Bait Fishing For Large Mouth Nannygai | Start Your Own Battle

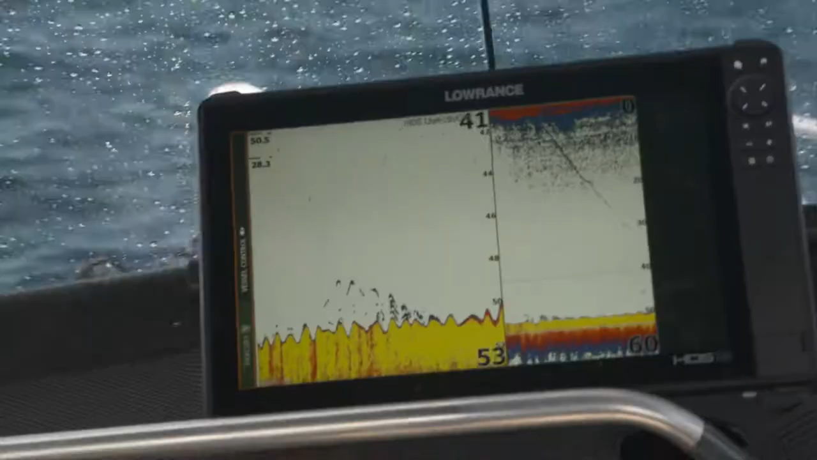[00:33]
50 odd, actually 50 metres of water looking at the centre there now, and we're going to try and catch what we call a Queensland red, so that could be a red emperor or a largemouth nanoguy,
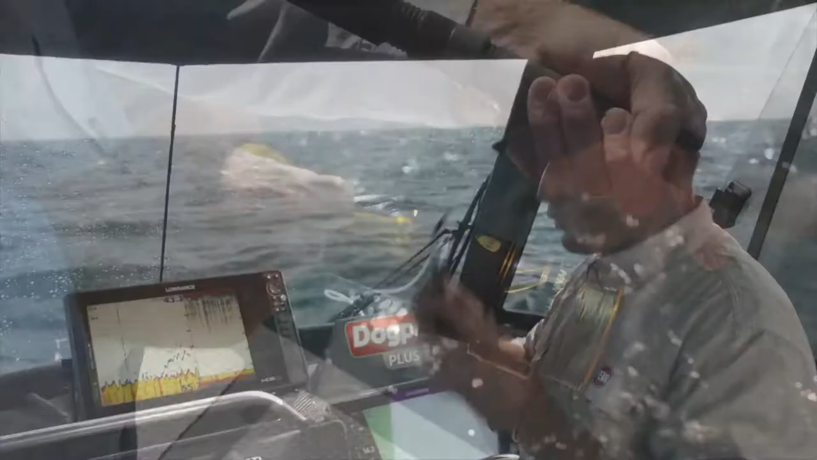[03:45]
Red Emperor and Large Mouth Nanaguy tend to hang just on little bits of a change in the bottom structure.
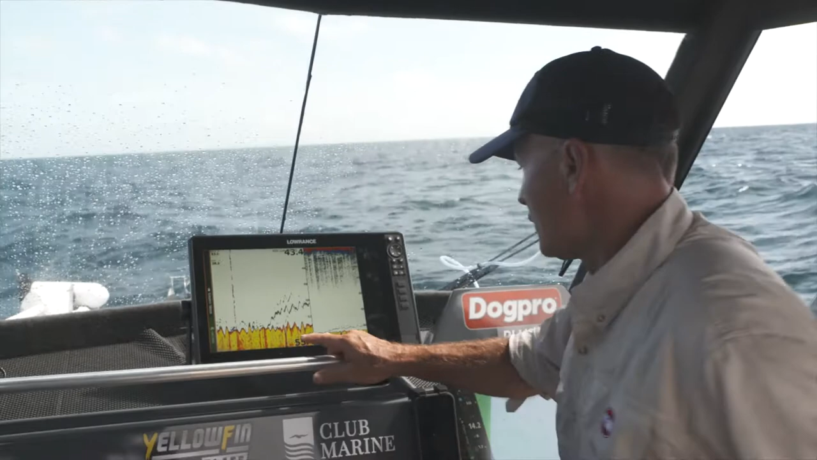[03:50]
This is going a little bit darker red there. So we're up on top of it now. I reckon they're Large Mouth Nanaguy. There could be a Red Emperor hanging around here somewhere, but it's just a change in the bottom. We're in 55 metres of water.
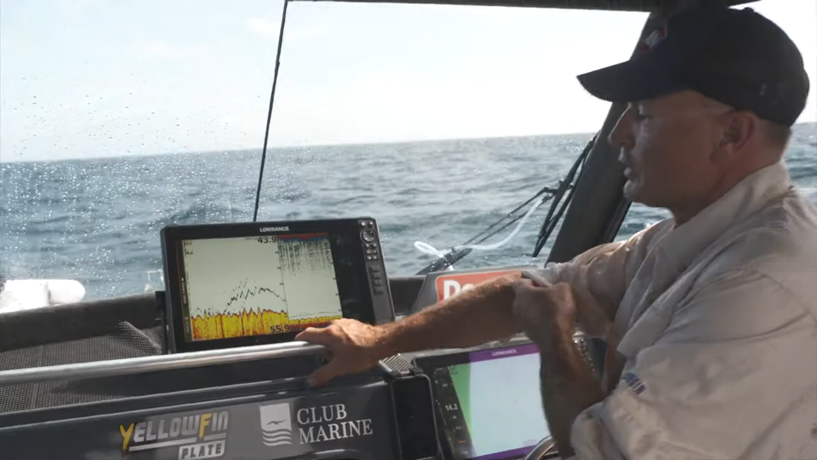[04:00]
So we're in what we call like a big open paddock. The reefs are out wider here. Shores back in that way. So it's just those small changes.
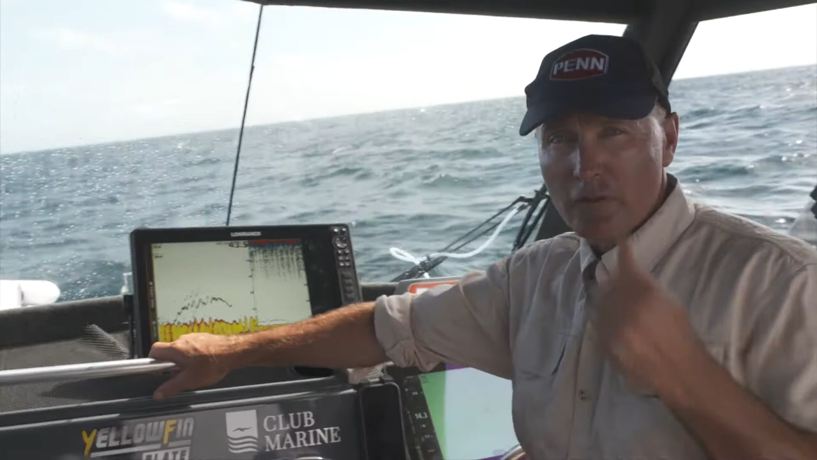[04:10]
And that's the one thing that I learned coming up here fishing with guys who know a lot more about it than I did, is looking for those small areas. So little bits when you're driving along, you see a colour change and a few fish marking there. That could be a really good place for a Large Mouth Nanaguy or a Red Emperor. Your hard, big reefy pinnacles hold lots of other reef fish like trout and red-throat emperor. But if you're chasing these Large Mouth Nanaguy and the Red Emperor, they tend to sit pretty hard on the bottom. Once you start fishing, they seem to come in and you go, wow, there's more fish on the sounder now. So don't be too miffed about that side of it.
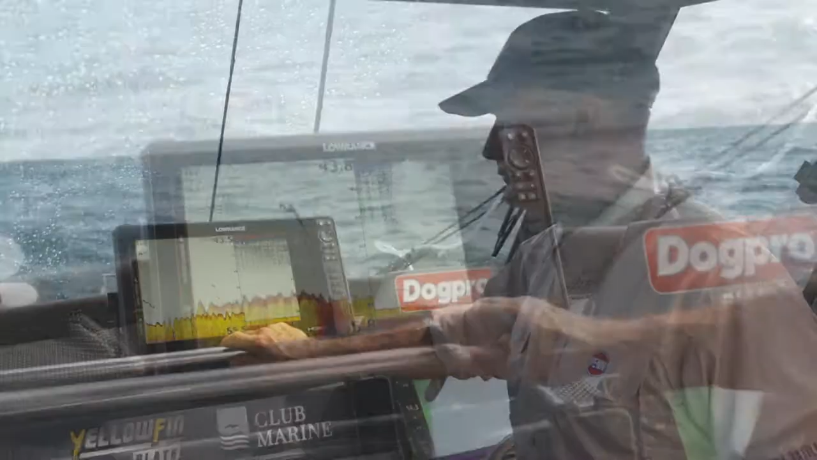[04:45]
And that's certainly something that I learned in my process coming up and fishing in this part of the world. You can see the colour change in the bottom there.
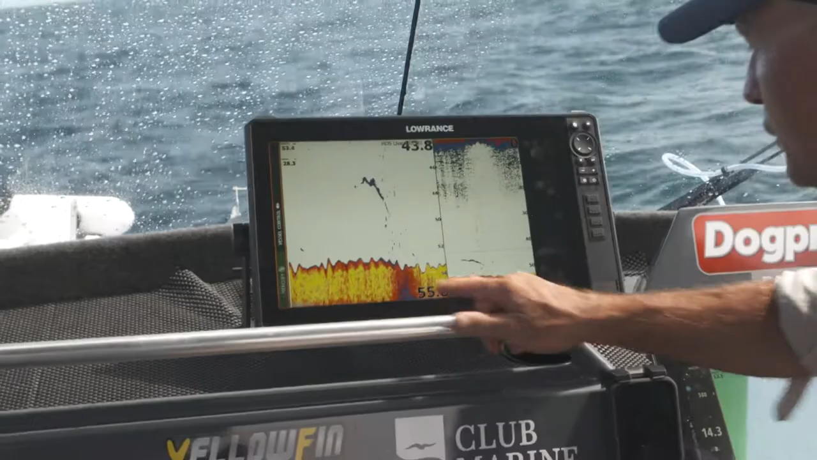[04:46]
So that's a bit of a harder bottom there. That's probably sand.
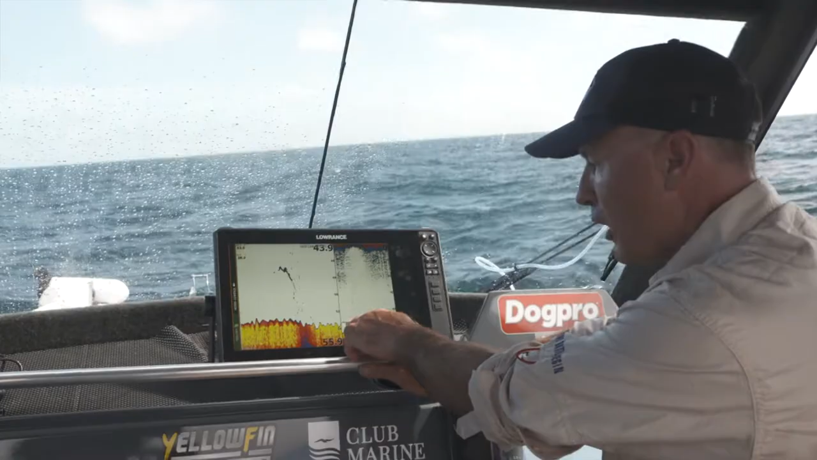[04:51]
And then that's probably most likely Large Mouth Nanaguy sitting up above that. So it doesn't take much.
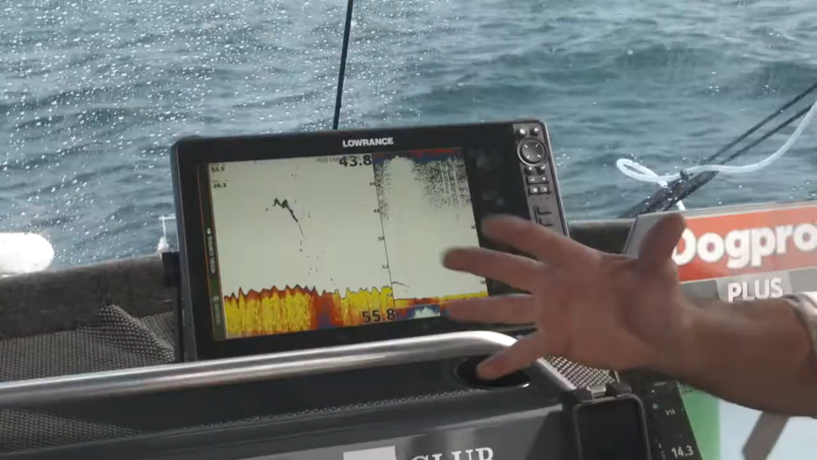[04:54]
We're not looking for great big pinnacles.